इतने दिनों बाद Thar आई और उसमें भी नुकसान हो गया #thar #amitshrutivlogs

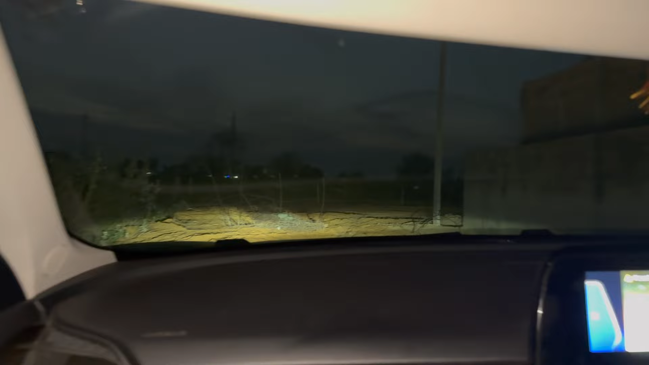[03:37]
फुल अंधेरा हो चुका है, जब अंधेरा हो जाता है अंधेरी रातों में सुनसान राहों पर एक मसीहा निकलता है जिसे लोग महादेव कहते हैं।